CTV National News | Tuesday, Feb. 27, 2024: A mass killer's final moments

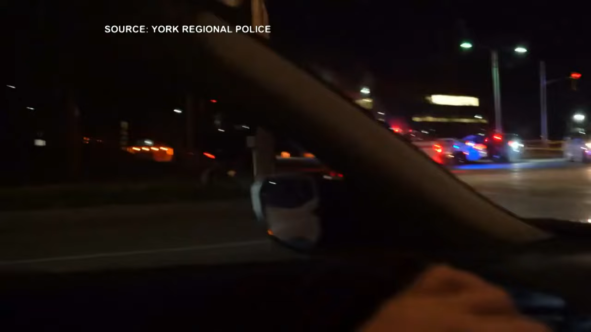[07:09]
In one case, police claim a passerby took footage of a man on the ground following a serious motorcycle crash. Instead of helping, they posted the video on TikTok.